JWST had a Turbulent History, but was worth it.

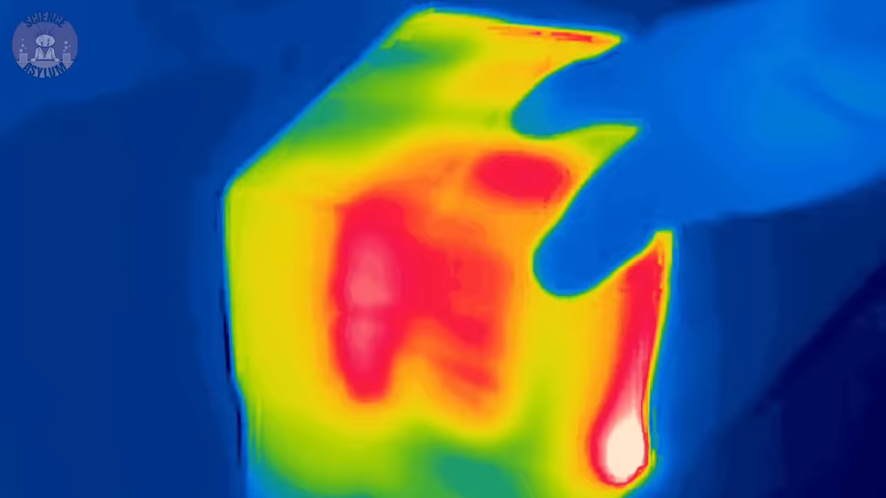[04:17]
It's supposed to be sensitive to infrared, but that's the kind of light warm things emit.